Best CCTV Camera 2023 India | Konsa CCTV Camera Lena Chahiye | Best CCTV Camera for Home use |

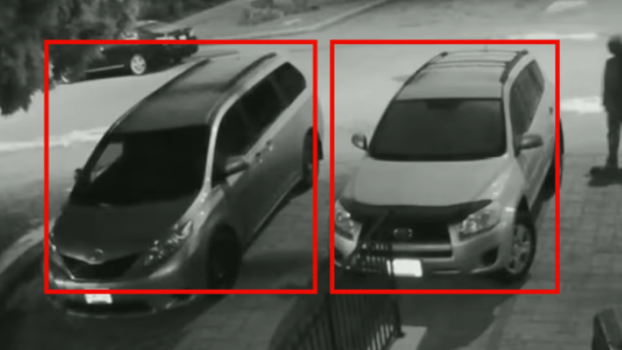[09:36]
इस camera में आपको multi smart zone का feature मिल जाता है जिससे आप different zone को target कर सकते हैं साथी साथ